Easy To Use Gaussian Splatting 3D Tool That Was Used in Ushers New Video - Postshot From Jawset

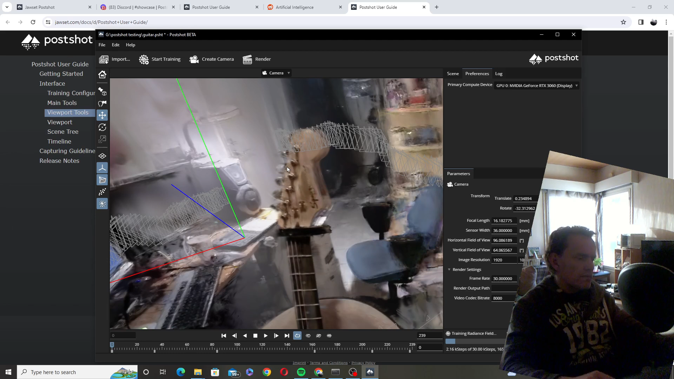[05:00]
one thing that's very good idea is to figure out how you move in this basically you can use uh w a s t like this but then another thing is that you can have one two or three press down and